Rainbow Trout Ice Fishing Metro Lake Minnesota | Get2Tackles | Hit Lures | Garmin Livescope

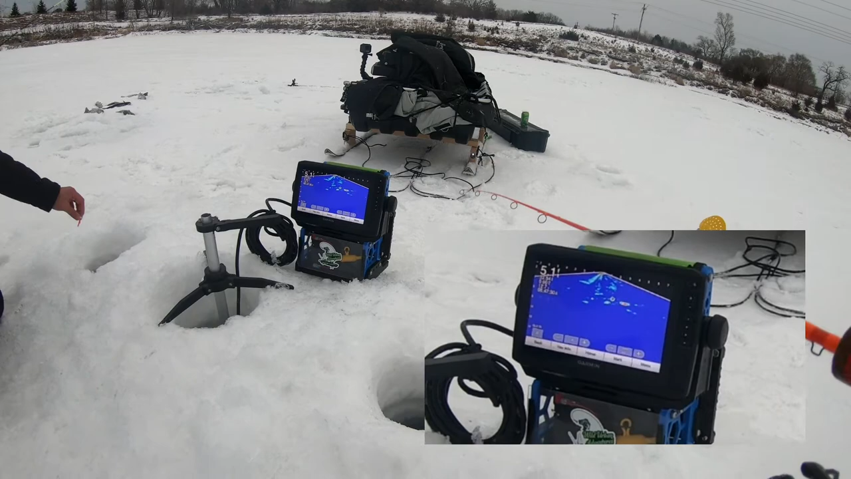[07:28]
Look at that, they're just, holy cow. I think this is the best trout fishing I've ever had. we should do a conclusion tonight. Yeah, definitely. It will be fun though.